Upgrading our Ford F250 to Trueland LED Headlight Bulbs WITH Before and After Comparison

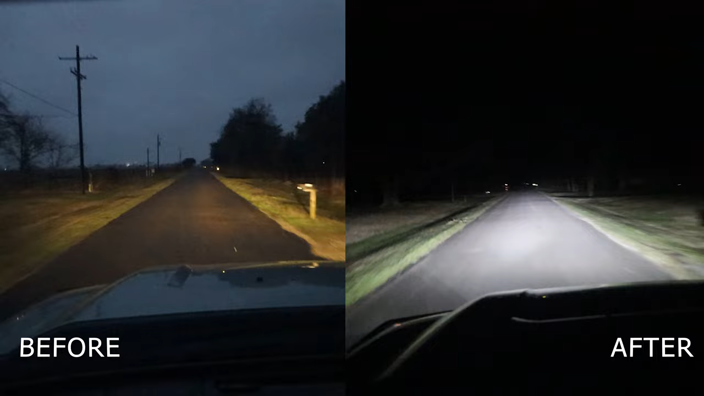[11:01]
or just they don't run hot at all one because of the technology but two because they have fans built into them so they're not going to melt any kind of ice once again not really a concern for lana and i but